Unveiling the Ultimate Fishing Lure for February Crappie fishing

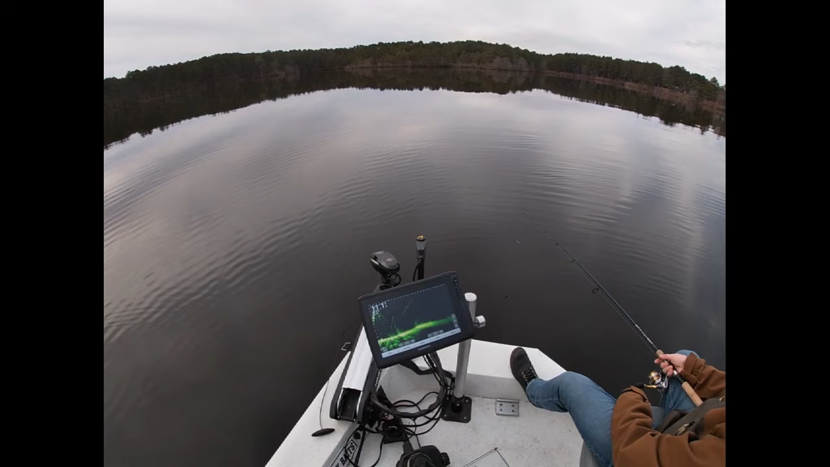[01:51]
Should...ooh. Look right there, Carl. That's one a little bit closer. Kind of on the bottom. Let's see. 20. Got him. Where are you? That's the first one before... Yeah, I saw him.